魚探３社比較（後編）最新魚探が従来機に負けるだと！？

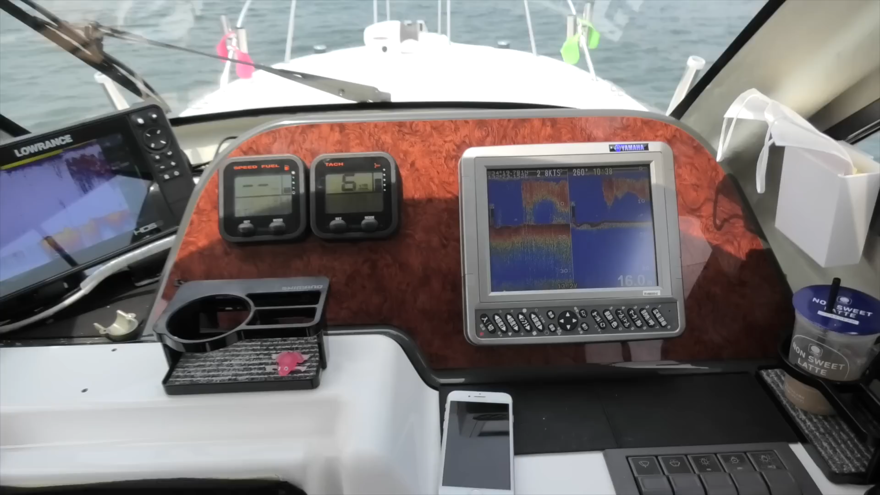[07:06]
大事なのはこの魚群の下に魚が付いてるだとか
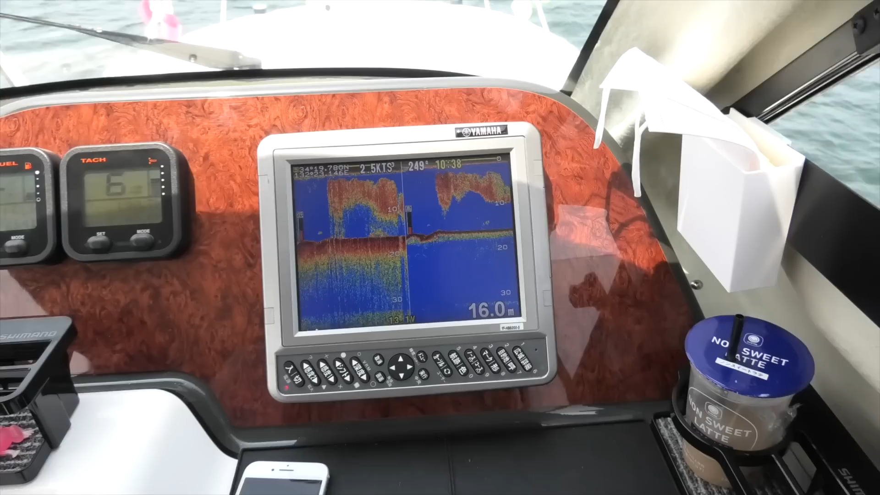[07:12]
On screen: depth 16.0 m
魚群が割れてるかどうかっていうのを見ていくんです、
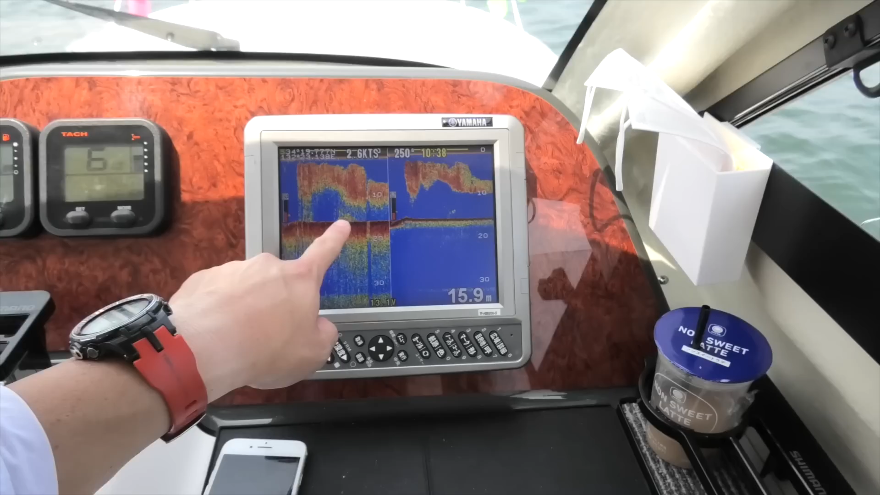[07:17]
On screen: depth 15.9 m
私の場合これが多分魚かな、フィッシュイーターだと思うんですけどこれがね、こいつだろうな
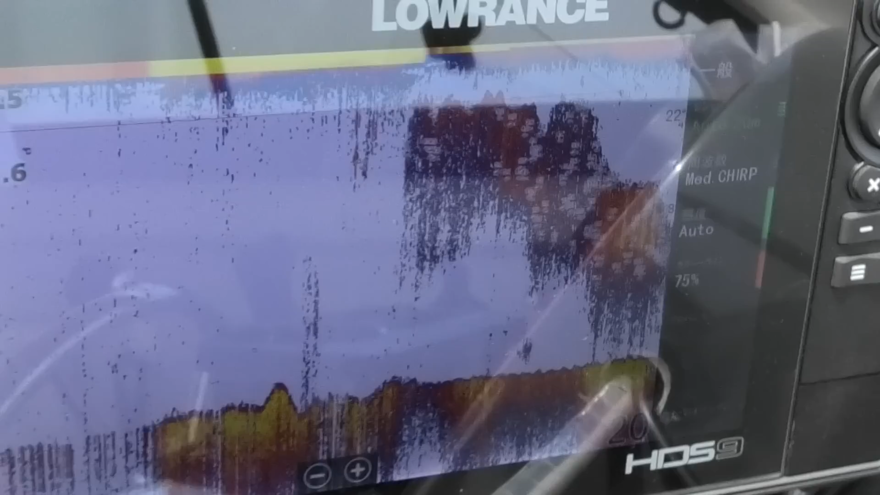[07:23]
これもフィッシュイーターでしょうね
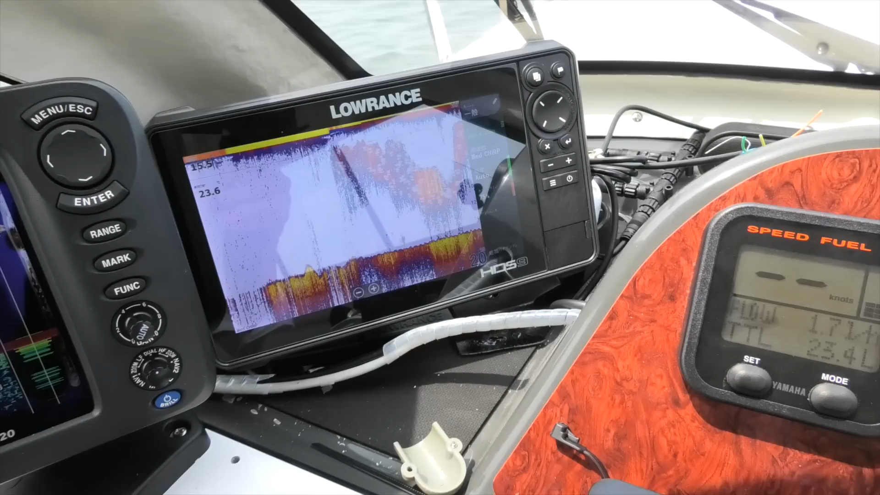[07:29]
あ、これ面白いですね200kHz、
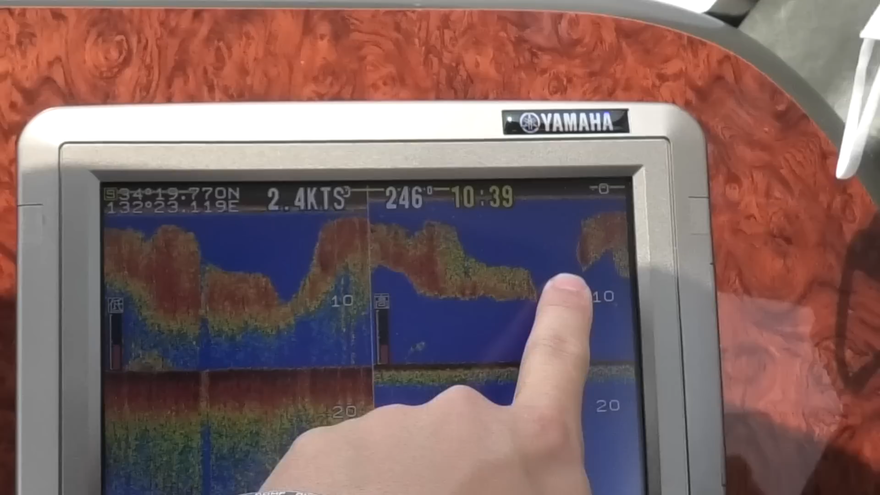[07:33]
完全に切れてますねフルのも切れてますねだけど、
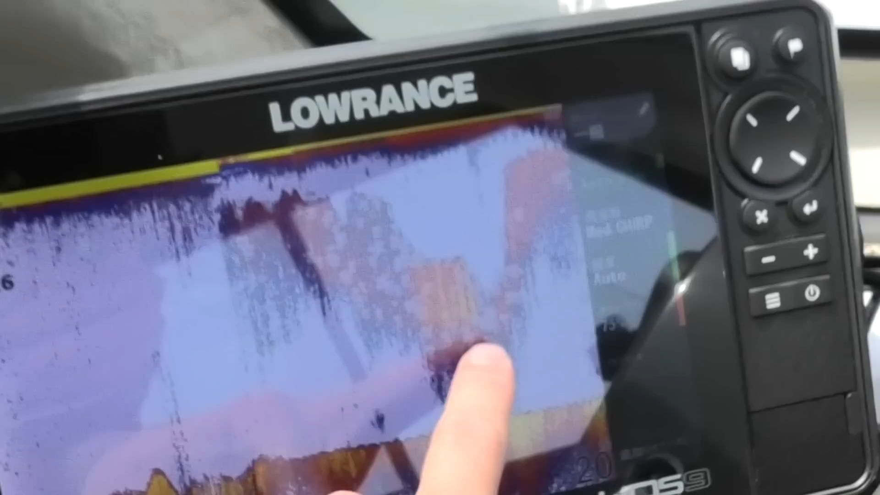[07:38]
実際はこういう風に魚群
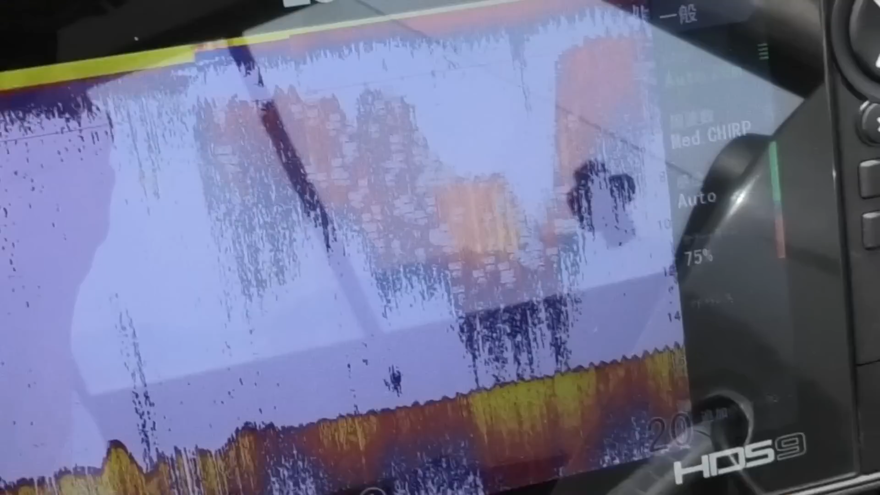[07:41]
が一回谷になってるこれ魚付いてますね、これ釣れる反応かな、多分
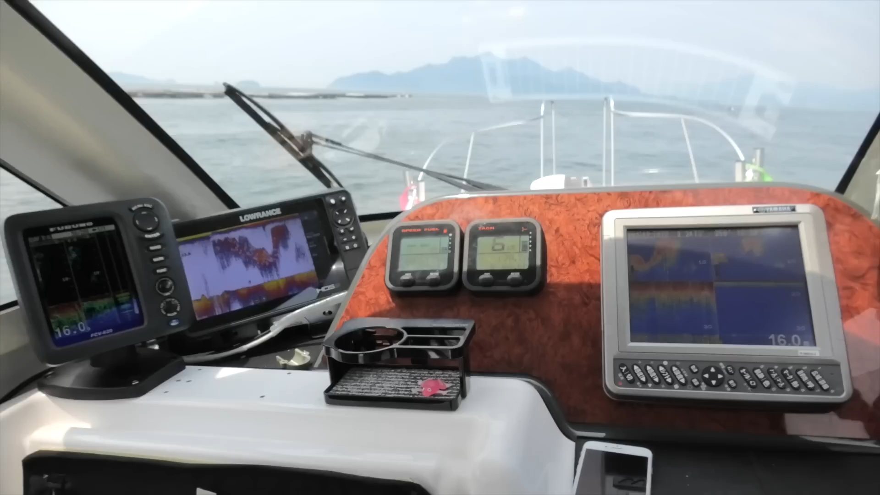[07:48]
で、今船がですね、引き波で結構揺れるんですけど揺れた時に
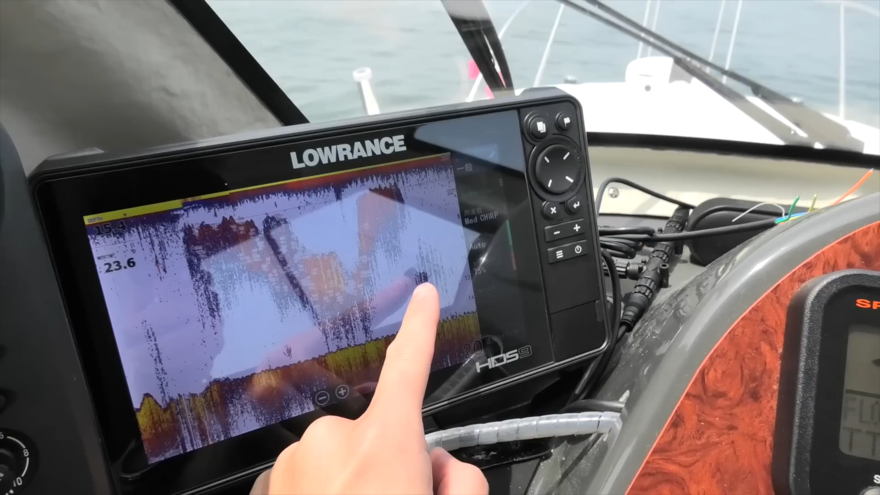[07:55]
ローランス、こういう反応になっちゃうんですね縦線にビャーって
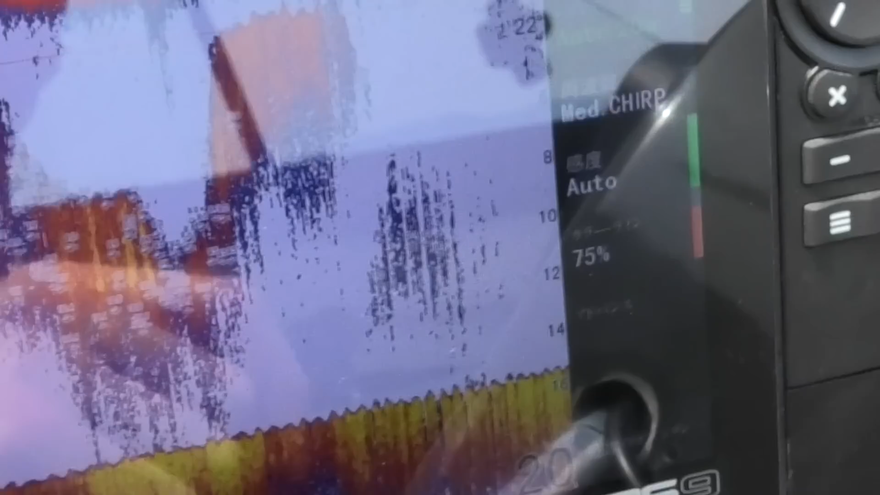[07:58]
割れた反応ですねちょっとこれがね、使いにくいというかまあしょうがないんですけどね、トランスデューサーの取り付け方がもうえっとですね、カキイカダがそこに1個あるんですけど、
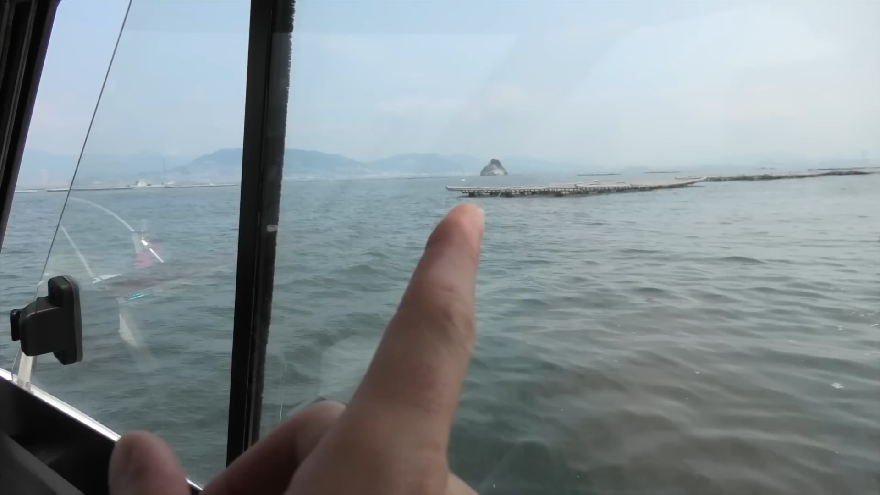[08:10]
そのロープをねちょっと見に行きましょうかロープがどんな反応が出るかまあちなみにですね、
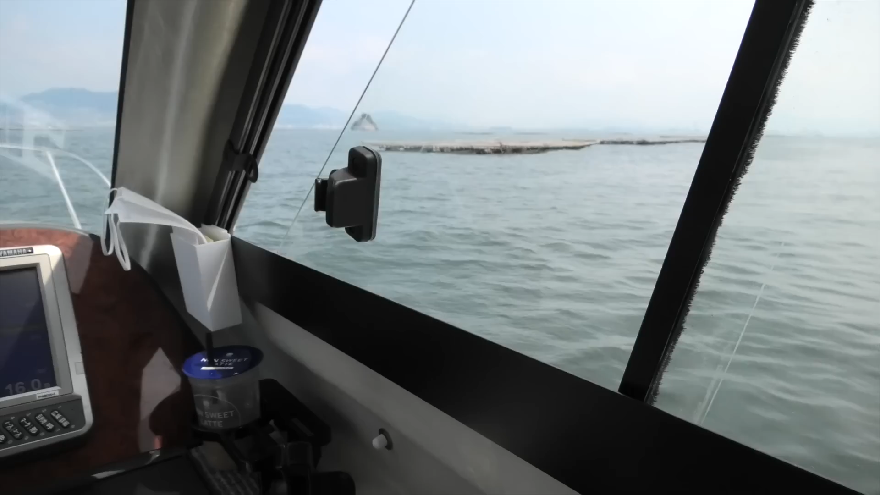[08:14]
魚出てきましたね
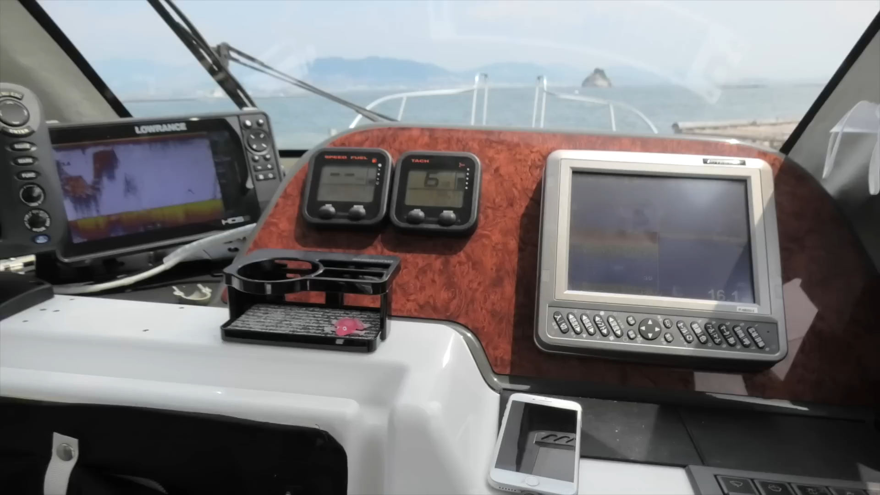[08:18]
で、カキイカダのロープなんですけれどもこんな感じで映りますあのロープですね、
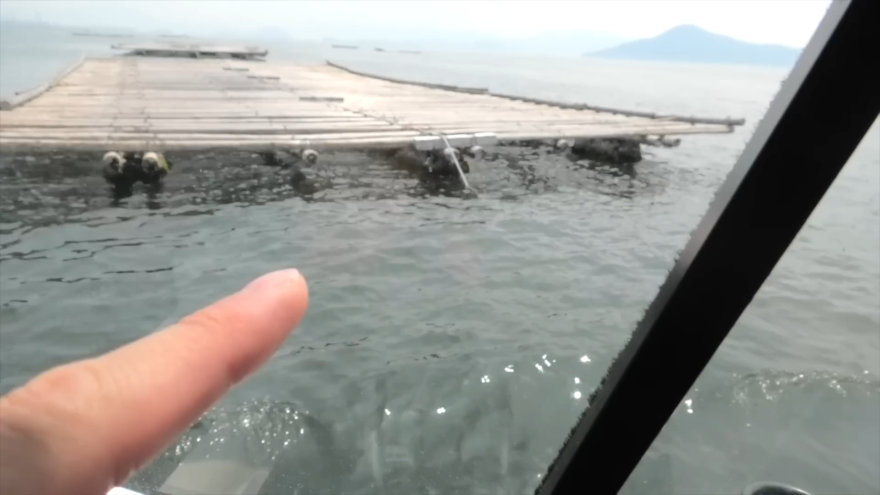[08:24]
このロープこのロープを今映してますこんな感じで
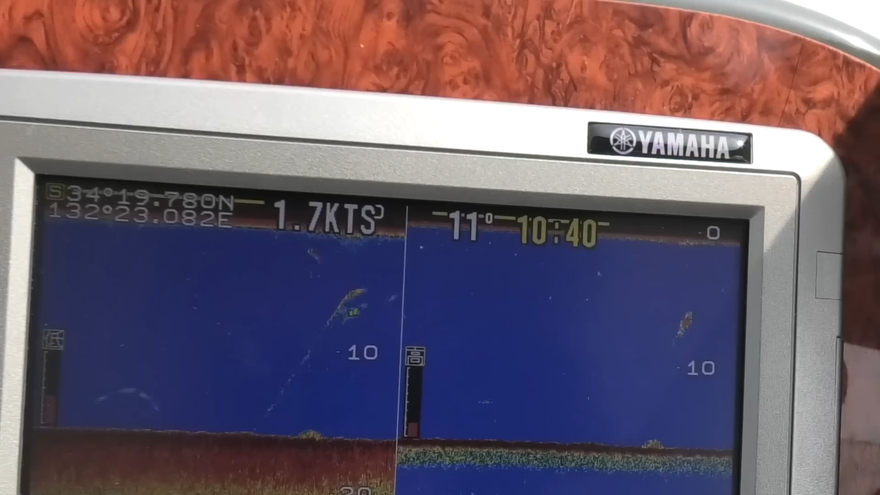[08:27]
On screen: speed 1.7 kn
まあ映るけど、弱いっすよね弱めの反応えー、
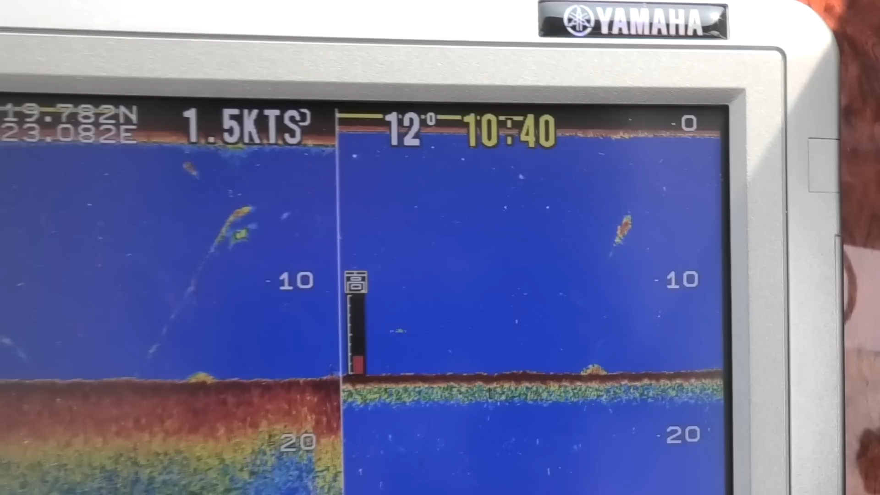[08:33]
チャープだとね、
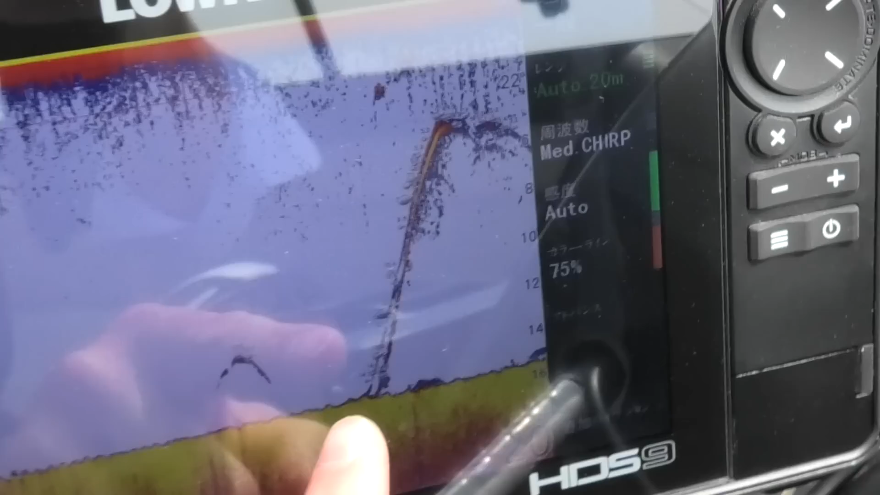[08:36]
すごいくっきり分かりますで、ロープの際、
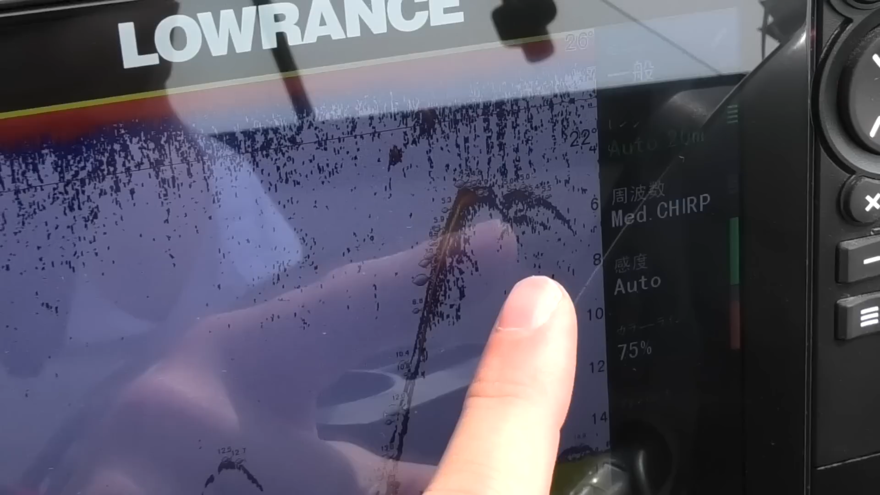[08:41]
こういうとこに魚が付いてるよっていうのもきれいに見えてますねロープの下に潜んでますね、
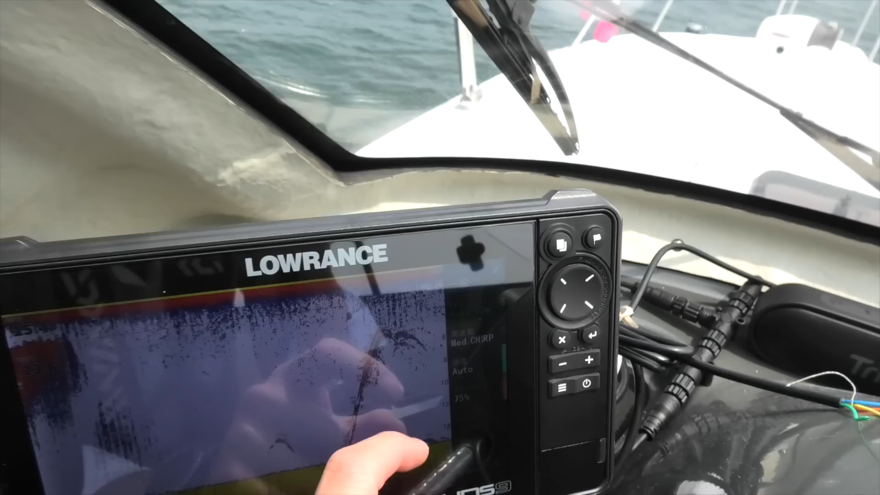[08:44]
魚が2匹ぐらいこれだとロープの下にもやもやっとなんかもっぽ
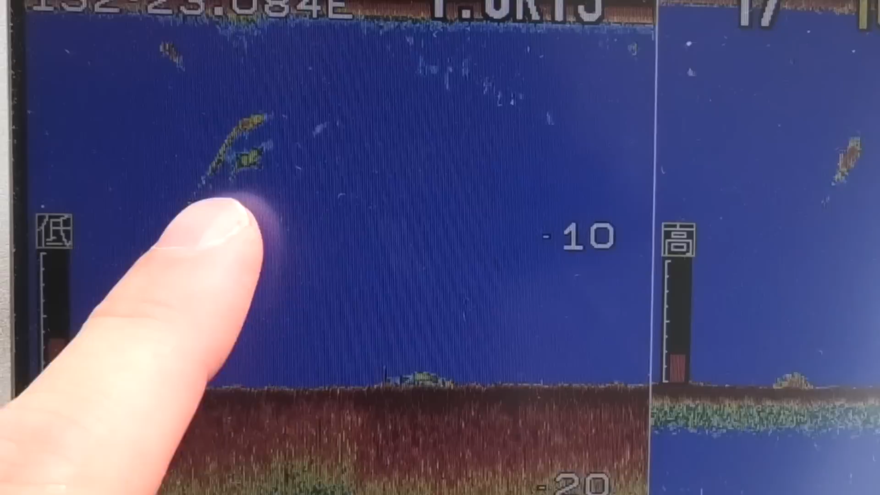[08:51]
いのがあるよねっていう程度で見えるんでで、
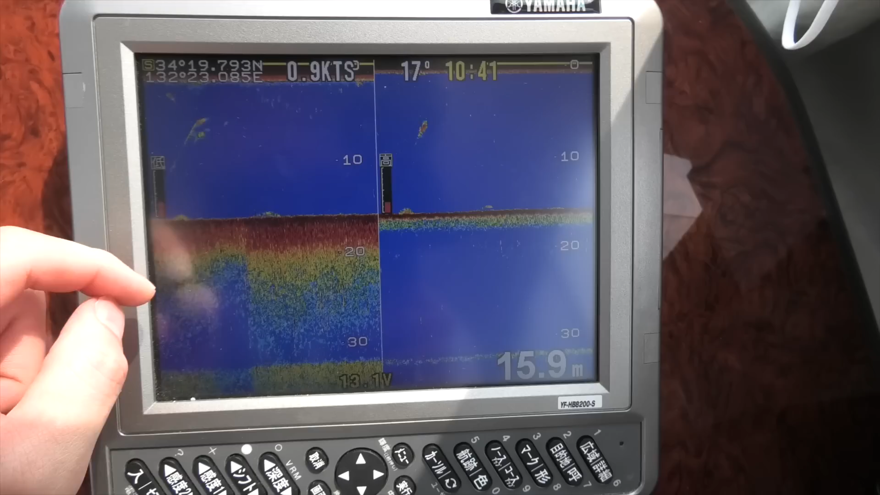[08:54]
On screen: depth 15.9 m
ボトム、ここなんか、なんかあるねっていう反応ですけどチャープ側で見ると、